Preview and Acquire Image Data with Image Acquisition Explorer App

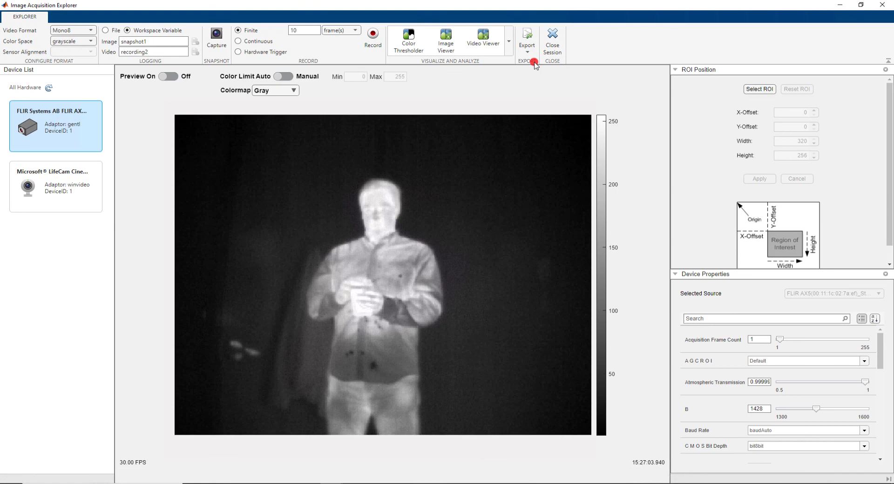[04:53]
By clicking the generate snapshot script option, a MATLAB editor opens and displays the code for capturing a snapshot. Check out more about this app in the image acquisition toolbox documentation.